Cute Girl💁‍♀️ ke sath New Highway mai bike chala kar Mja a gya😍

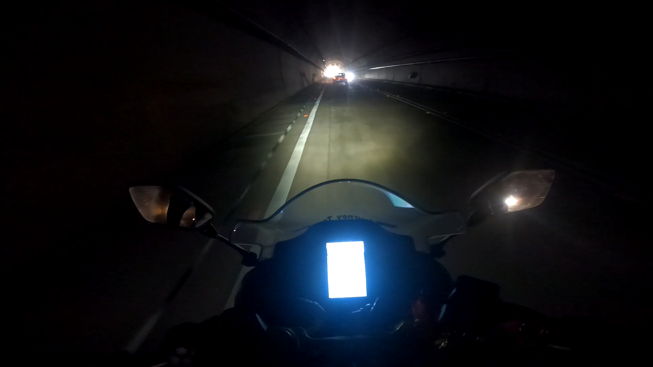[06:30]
देख रहे हो यार टनल के अंदर क्या डटा डटा बोल है, बाकी बाइक बाइक की साउंड सुन रहे हो आप, क्या ही गूंज रही है अंदर यार, बाकी भाई ये रही दो मीनार,